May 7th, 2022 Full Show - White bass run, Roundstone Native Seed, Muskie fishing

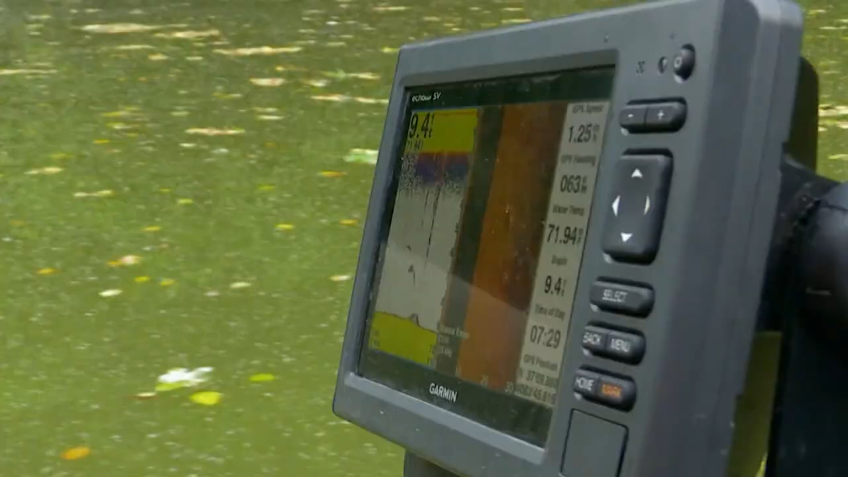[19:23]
On screen: depth 9.4 ft, water 71.94°F
That's where I marked a few fish. Okay, so if we start hearing that tick-tick-tick-tick-tick noise, that's when we know it's about to get busy.